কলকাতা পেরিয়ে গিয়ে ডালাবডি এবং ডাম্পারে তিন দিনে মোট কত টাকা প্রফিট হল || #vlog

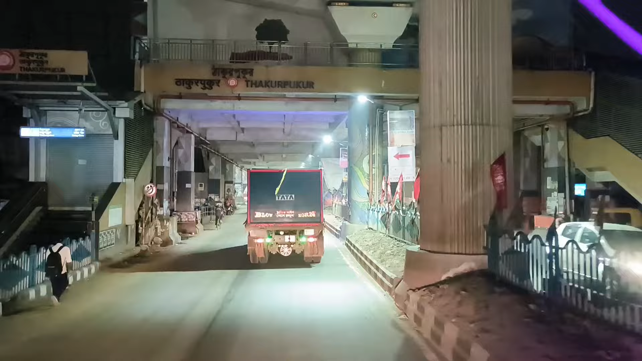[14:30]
তো বন্ধুরা চলো যাই, কিরকমভাবে গাড়ি বেরোচ্ছে দেখতে পাচ্ছি, এত রিক্সা গাড়ি চাপাচাপির মধ্যে বেরোচ্ছে, আর 100 জায়গায় সিগন্যাল নে, ওটাই সমস্যা হয় এই রাস্তাটাতে।
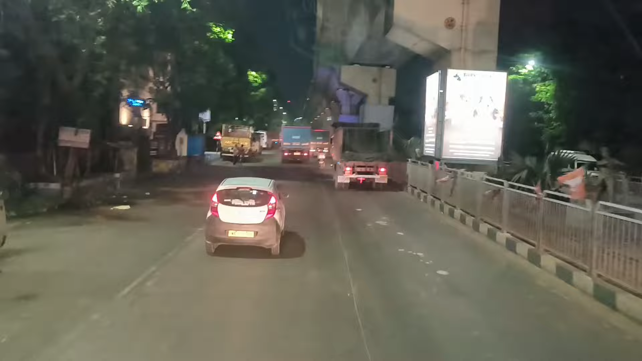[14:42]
তোমাদেরকে তো আগেও বলেছি আমি, এই রাস্তাটাতে প্রচুর সমস্যার সম্মুখীন হতে হয় আমাদেরকে, 100 জায়গায় সিগন্যাল নিয়ে সেই জন্য।